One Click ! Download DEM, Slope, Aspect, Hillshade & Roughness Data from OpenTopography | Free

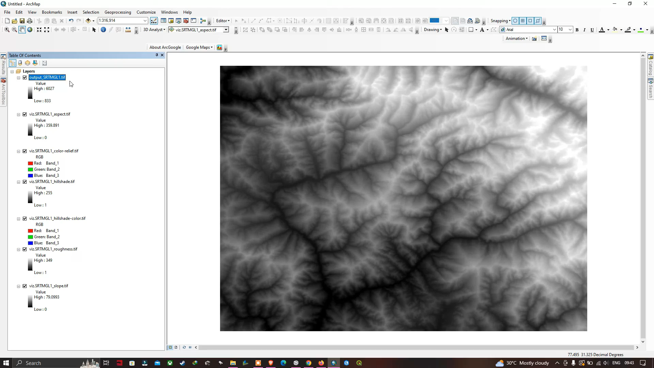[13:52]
This is our SRTM DEM. So this is our aspect. And this is our color relief. And this is our hill shade.